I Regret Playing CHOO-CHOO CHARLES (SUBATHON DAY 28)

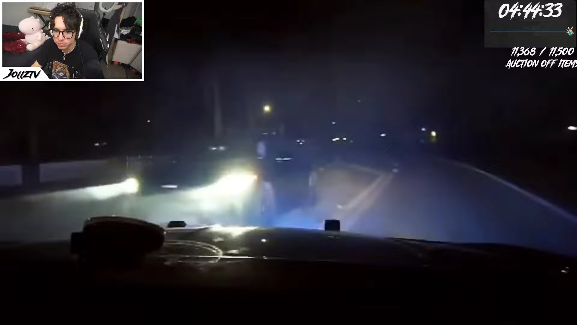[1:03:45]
The police officer had no idea he stopped an undercover cop that was trying to chase down another suspect.